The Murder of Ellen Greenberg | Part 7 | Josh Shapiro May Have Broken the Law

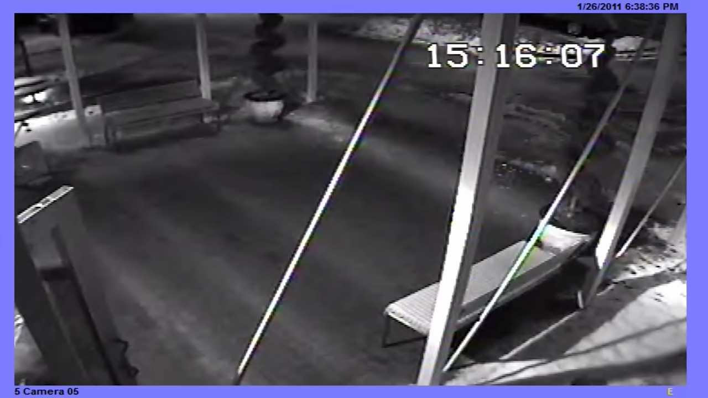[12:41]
footage by the way is about four minutes fast but what we're seeing here
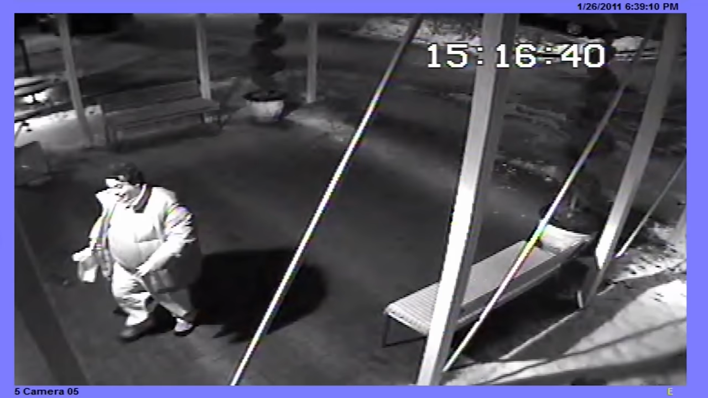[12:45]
is came in schwartzman arriving at the venice lofts apartments which is the apartment building where